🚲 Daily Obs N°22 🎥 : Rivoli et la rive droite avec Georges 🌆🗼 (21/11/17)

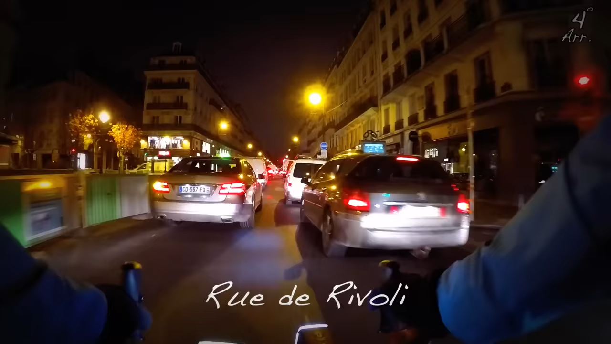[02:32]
Il y a toute cette portion là, qui est assez engluée, mais qui dure, quoi, 400 mètres à peine. C'est pas encore le drame, on va dire. Même si tu vois bien que c'est assez étroit, j'y suis passé avec d'autres bicyclettes récemment, notamment à Vélib.
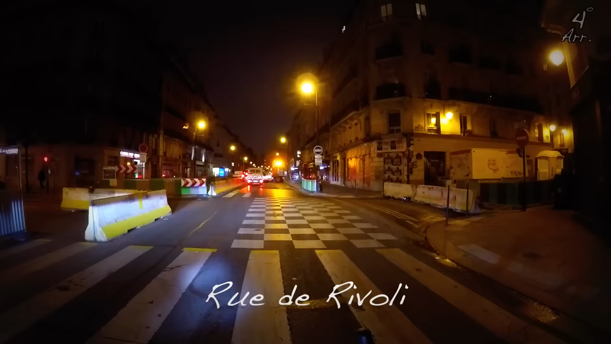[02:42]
C'est un peu pénible à Vélib, pour le coup, parce qu'il faut, pour te faufiler, pour remonter les véhicules arrêtés, c'est un peu dur.
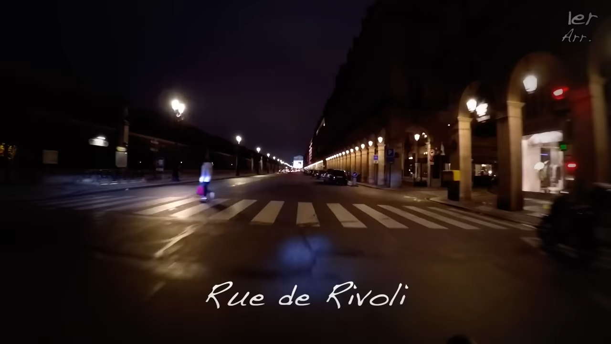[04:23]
Hop, le petit panneau pour passer. On en profite. C'est quand même joli. Ça fait plaisir, surtout quand c'est pas plein des doigts, là. Il y a de l'espace.
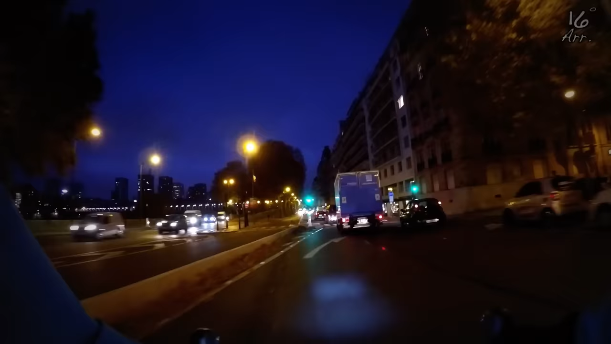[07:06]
Et nous voici arrivés sur la Pompidou.
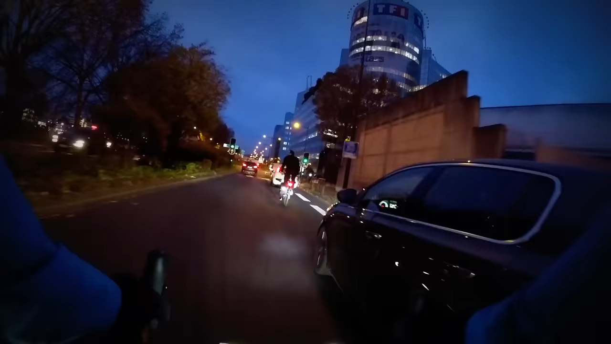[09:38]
on passe devant la télévision française numéro 1 et puis, on va chercher le pont d'ici pour allier ici les Moulinous.
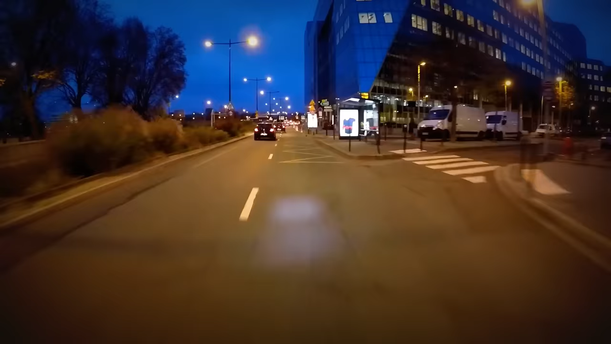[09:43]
Le pont d'ici qui fait donc la jonction entre la ville de Boulogne-Biancourt et celle d'ici les Moulinous.
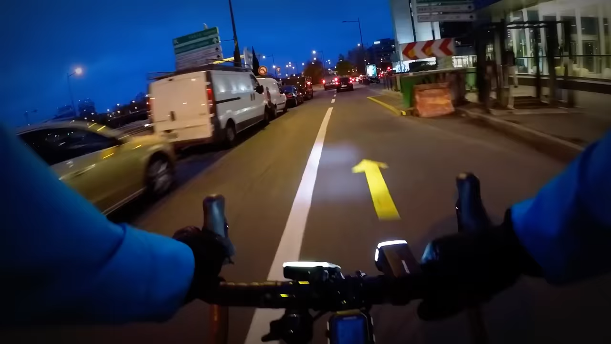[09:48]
Et donc, tu vois bien que là,
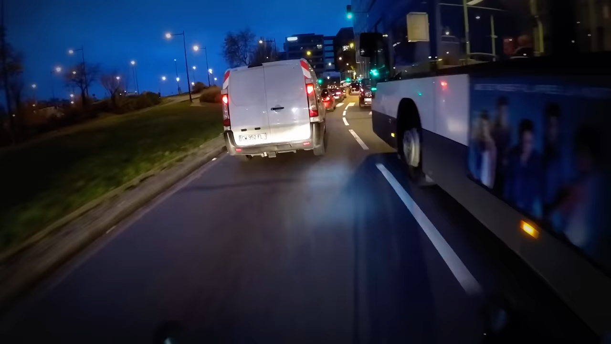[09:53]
il n'y a pas d'alternative pour aller te réfugier si tu es là avec tes enfants ou un cycliste qui n'est pas coutumier de ce type itinéraire.